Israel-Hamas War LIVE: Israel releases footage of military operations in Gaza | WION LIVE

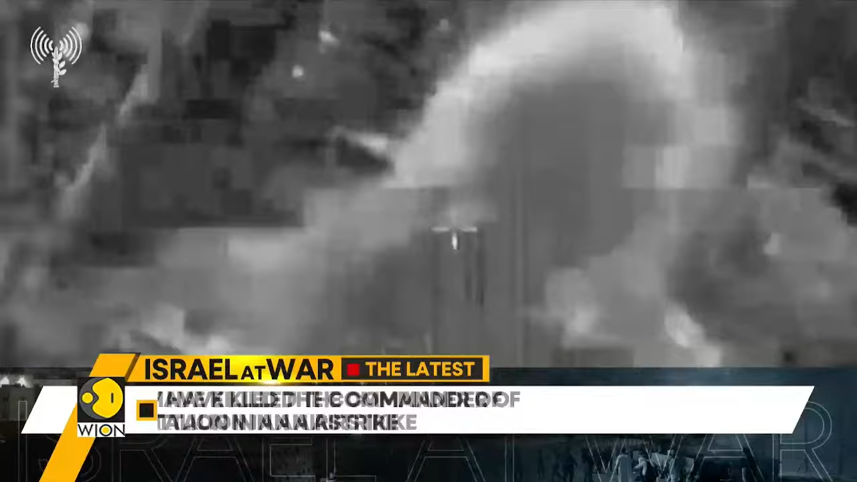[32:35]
The IDF claims to have killed Hamas's commander of the Shati battalion with an airstrike in Gaza. Well, they say that the commander, Haitham Kouajwari, directed the militants to carry out raids into southern Israel on October 7th.